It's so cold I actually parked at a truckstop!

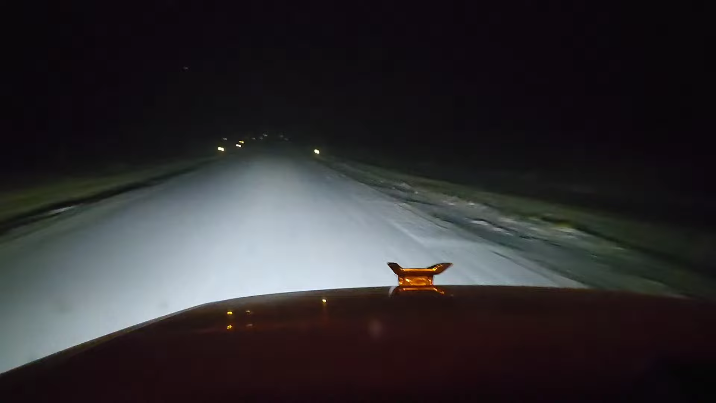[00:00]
fresh tracks man first one in the powder got to get out there bright and early to get the first tracks of the season man first track to the heavy snow yeah dude this is how we do it we're just going through Nebraska here and the reason there's snow is because
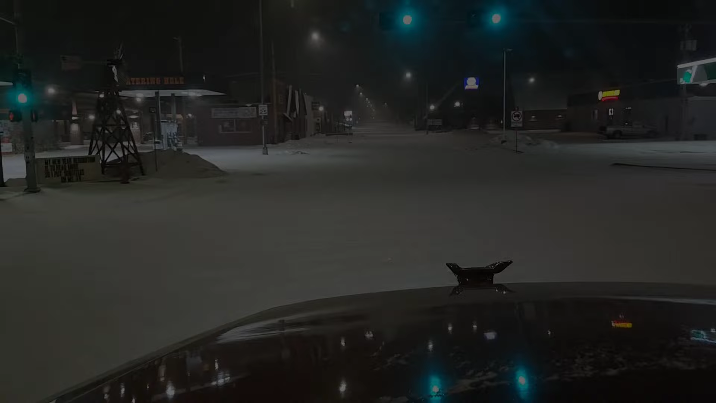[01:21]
just here in Ogallala Nebraska as you can see no plows we passed one on the interstate so they must look after the interstate they just don't do any of these uh secondary highways or the city